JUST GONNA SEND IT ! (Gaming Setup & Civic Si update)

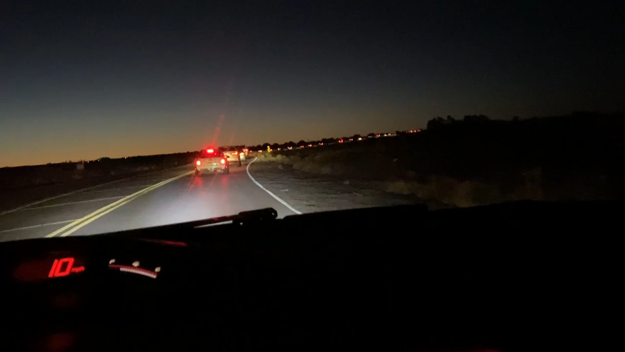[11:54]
hour here is literally half an hour like an hour two hours nothing but i've never been in traffic back here ever it gotta be like some type of accident or something because it is one lane but still it usually is like free road you're flying but you got the lights on to set the mood in here you already know i'm over here just cruising
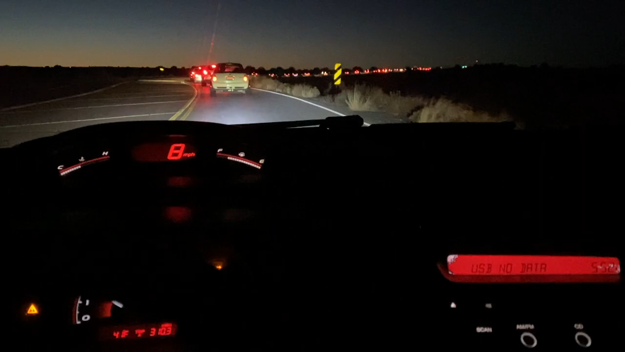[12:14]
the first gear because this is just ridiculous now look at this traffic is flowing i passed one light i have no idea what this traffic is about i've never seen this over here before but now everything is flowing it makes no sense i ain't complaining though trying to get home